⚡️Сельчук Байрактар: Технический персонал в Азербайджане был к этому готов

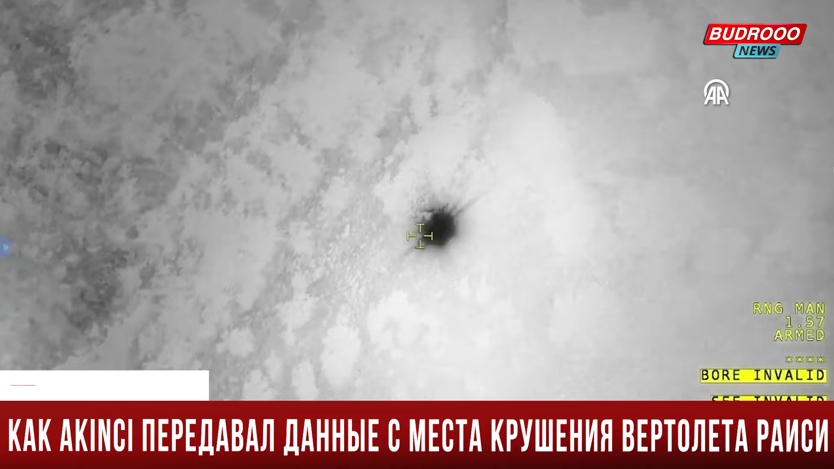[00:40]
которые направили в район происшествия десятки поисковых групп.
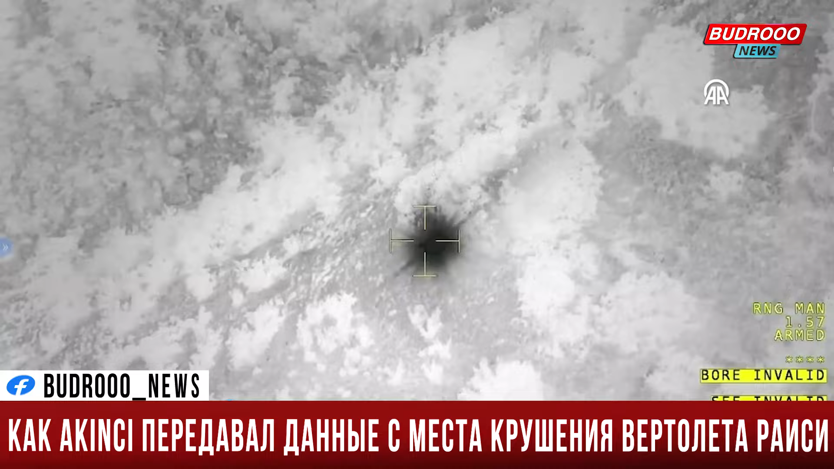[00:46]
Управление беспилотником в районе поисков осуществлялось через спутник Тюрксат,
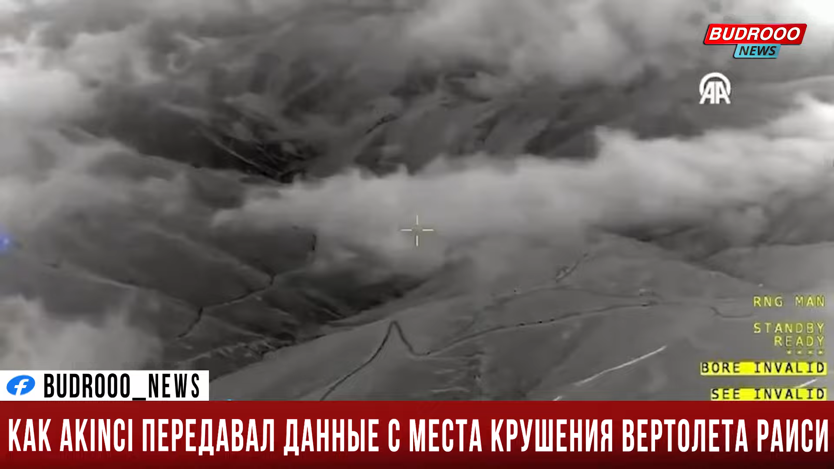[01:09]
скорость ветра временами достигала 160 км в час. Тем не менее, беспилотник смог опуститься на высоту около 100 метров, чтобы сделать снимки и передать их командованию ВС Турции и иранским властям.